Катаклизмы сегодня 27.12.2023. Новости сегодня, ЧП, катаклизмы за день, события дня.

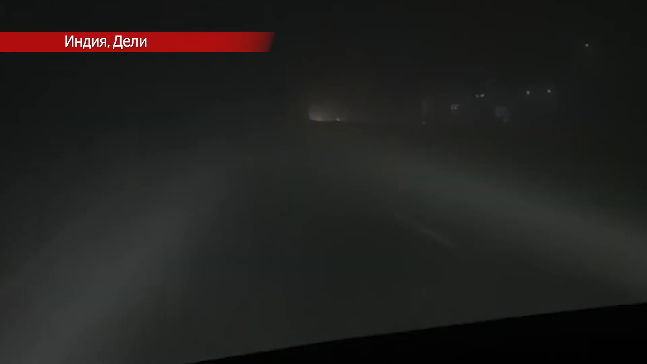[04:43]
поскольку регион окутал густой туман, в результате чего в некоторых районах видимость снизилась до 50 метров. По словам метеорологов, ранним утром во вторник прогнозировался густой и очень густой туман.